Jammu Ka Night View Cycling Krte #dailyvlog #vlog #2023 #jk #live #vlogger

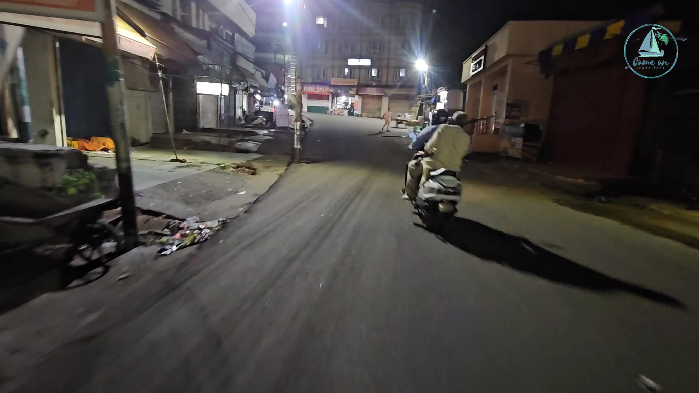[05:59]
चड़ाई है तो हरी मार्किट से क्रॉस करके अब हम रगुनाथ मंदिर के पास पहुंग चुके यह देखिए रगुनाथ मंदिर यह श्री राम
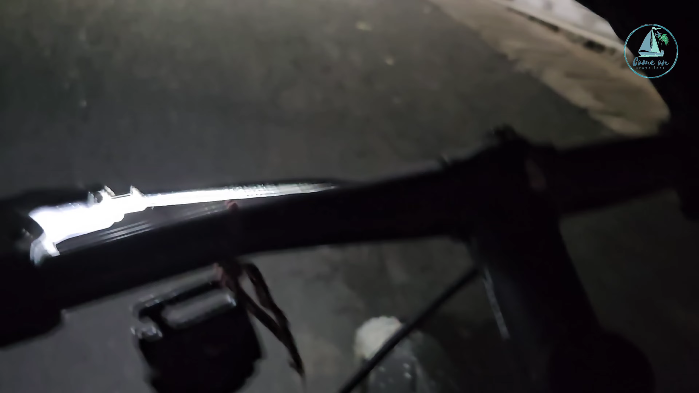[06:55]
अगया को जी पुर्वानी मंडी बहुंच गिये और
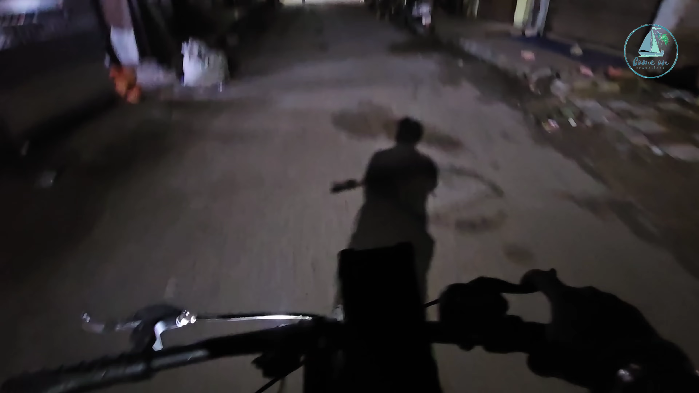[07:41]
लाइट थी पहले प्लेम दी और अब यह फ्लैश हो रही
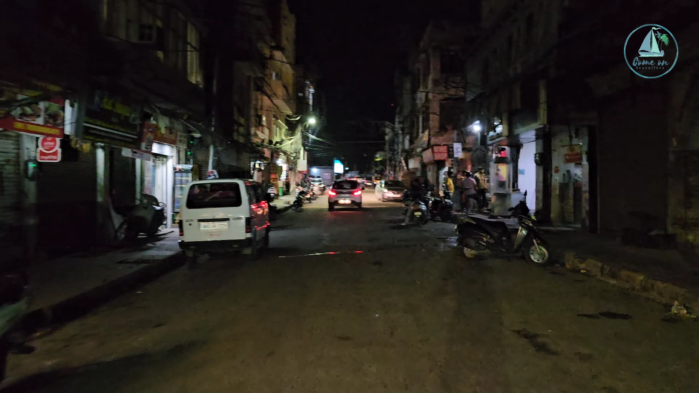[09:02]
यहां पर मुशूर दुगाने और जिनका काफी जाड़ डेस होता है यह पोली और पीछे भी थी पाएंगे पहुंच गया है तो यहां सब नीचे जाते हैं
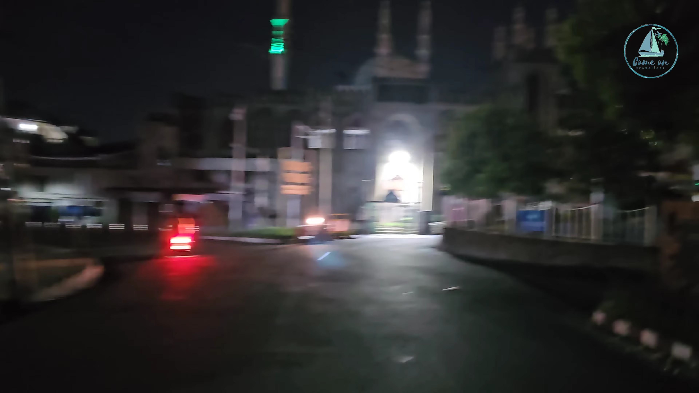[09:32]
हमें मांठे वाले साथ चलते हैं और यहां अभी यहां से
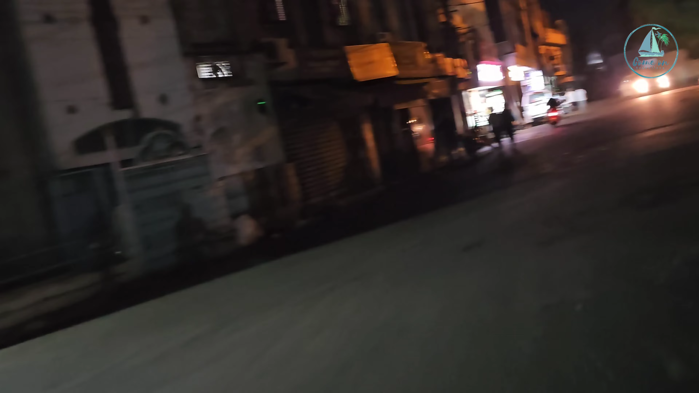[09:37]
एकषार होके तो यहां पर पहला एक करन्नगर और
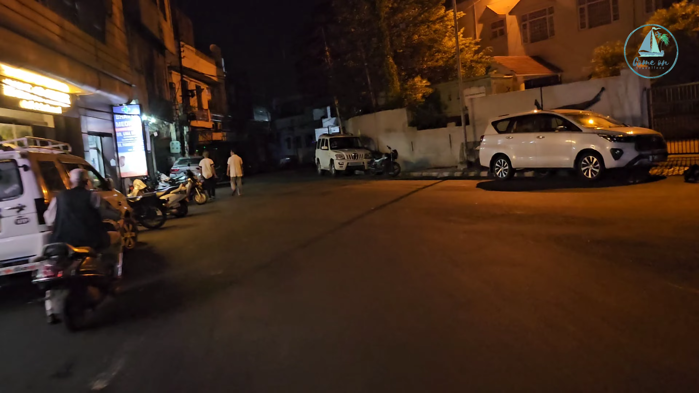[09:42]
उसके बाद जोंग year मांडा रोड आ जाएगा
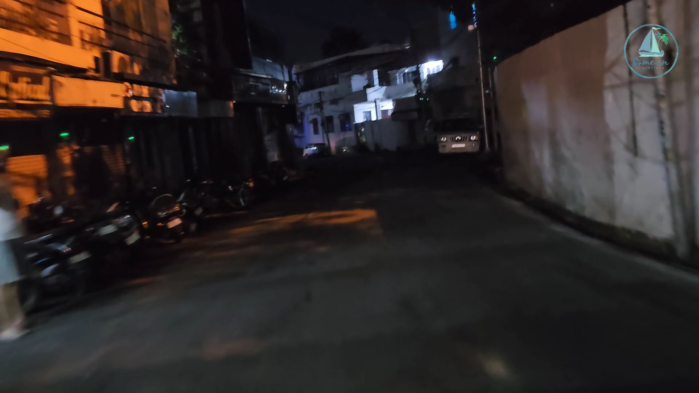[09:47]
अभी यहां बहुंगे हैं इस चॉंक पर और यहां पर सेक्ल भी वैलिबल है
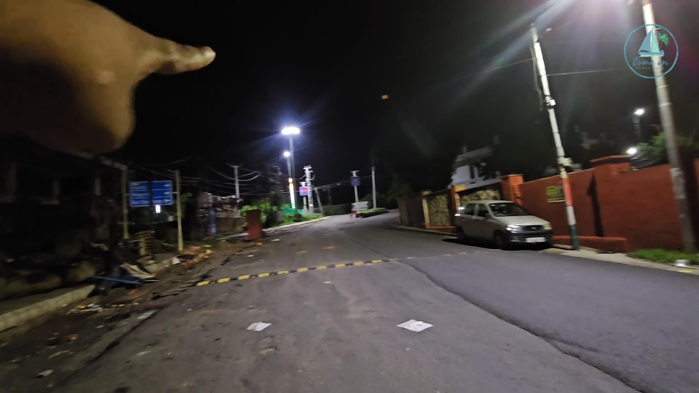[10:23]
पास पूंगी वह जो है आगे चौंक वहां से राइड होन है और
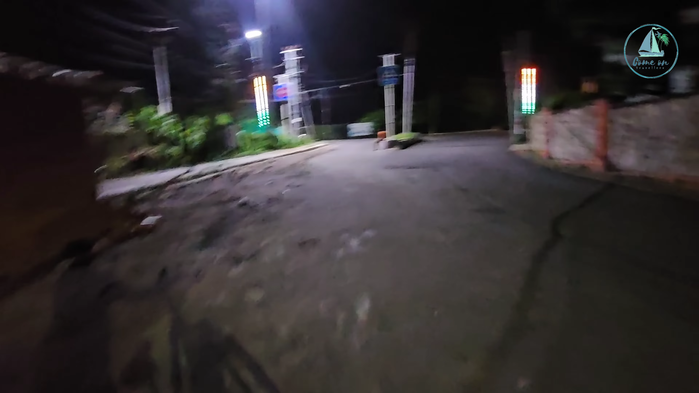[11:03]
एरिया और दोस्तों मांडा रोड के कुछ इस तरह
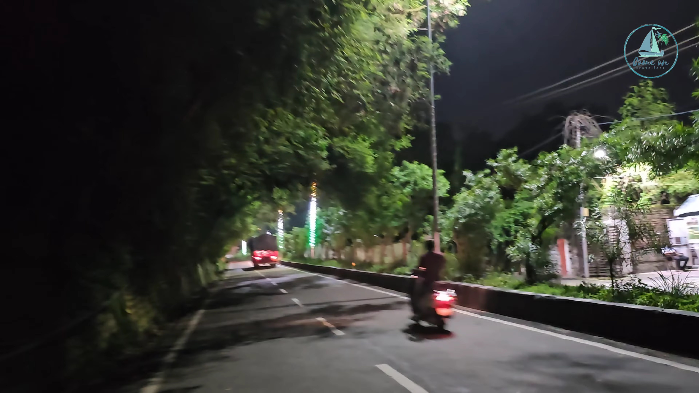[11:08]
के नजारे हैं जो कि आप देख सकते हैं पहले
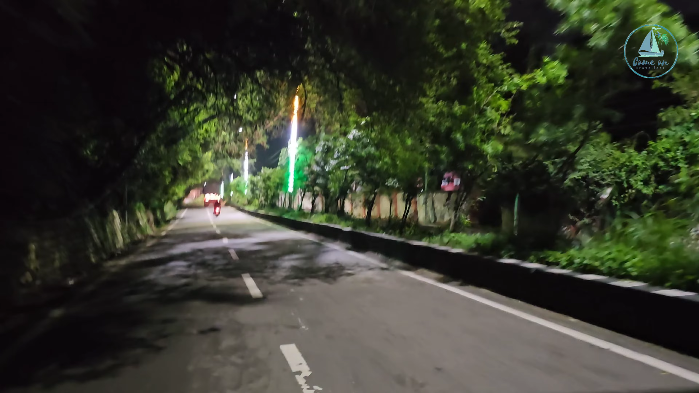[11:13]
यहा यहां पर जगमग हो गया आगे तक है लाइट्स ना जो आगे एक दरगा है वहां तक लाइट्स है तो कोशिश देखते हैं आगे चले या नहीं तो पहले थोड़ा सा पानी पीएंगे और फिर देखेंगे तो जी मैं इस टॉप पर बहुंच चुका हूं और आप यह सामने देख पा रहे होंगे
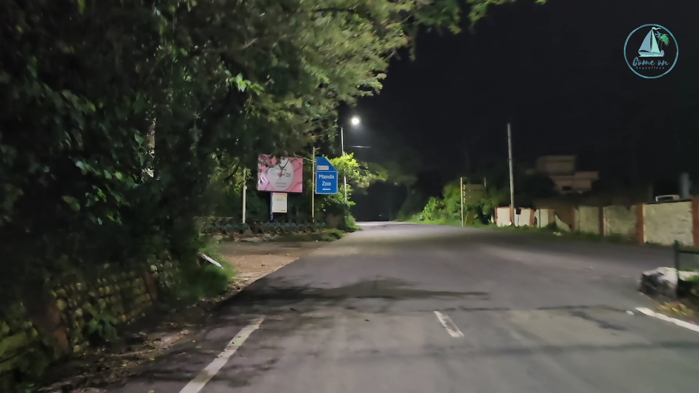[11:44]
यहां पर जो की बोर्ड लगा है मांडा जू और थोड़ा सा बन बता हूँ आपको एक यहां पर बीना वॉक भी है